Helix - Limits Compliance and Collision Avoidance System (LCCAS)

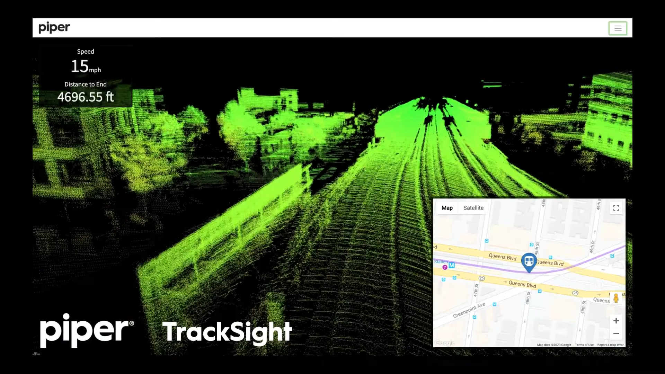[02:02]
precise vehicle positioning or as a complement to GPS RTK systems.